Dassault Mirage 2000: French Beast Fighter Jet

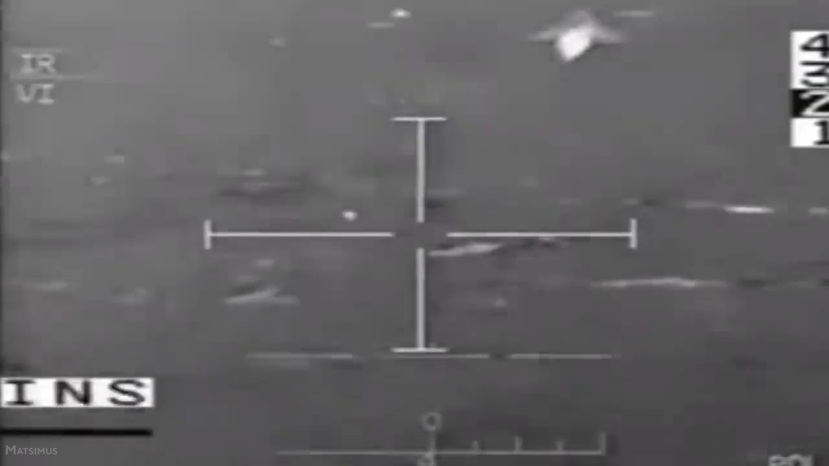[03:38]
Sensor and system management data is displayed on the two colored lateral screens.